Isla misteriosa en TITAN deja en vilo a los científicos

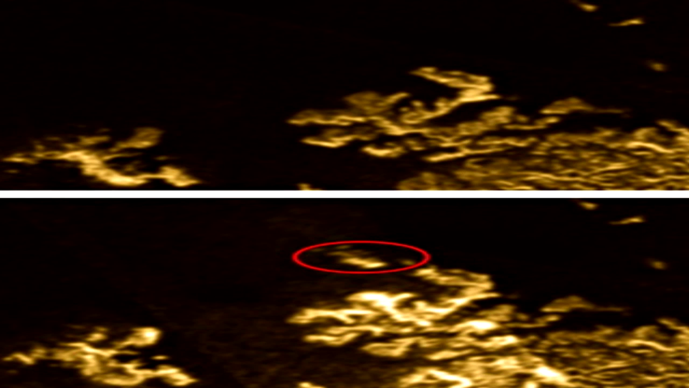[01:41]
efecto causado por la floración de burbujas o de olas sobre la superficie del lago, normalmente que tranquilo, que está totalmente plácido. Los astrónomos han llamado a esta mancha que veis en pantalla, la han apodado la isla misteriosa, hasta que tengan una mejor idea de lo que están viendo. Por el momento no están...